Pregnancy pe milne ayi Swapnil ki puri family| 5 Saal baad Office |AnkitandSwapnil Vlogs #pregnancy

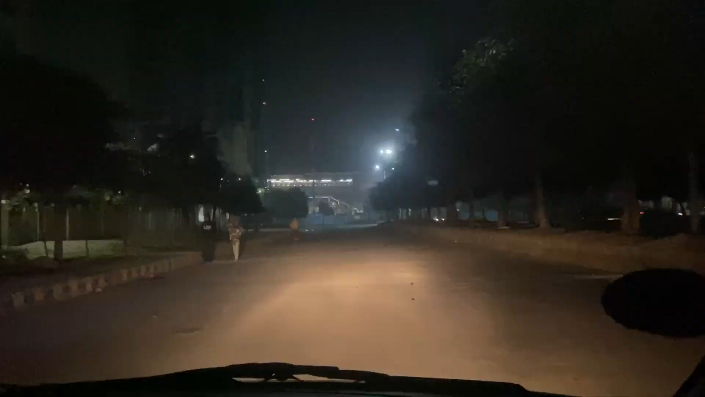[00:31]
कैन यू गाइस सी बाहर का नज़ारा?
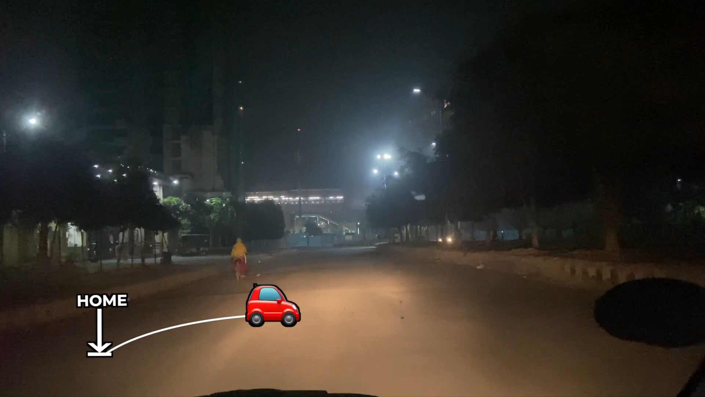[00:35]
अभी तक इतना अंधेरा है कि कुछ दिख नहीं रहा है.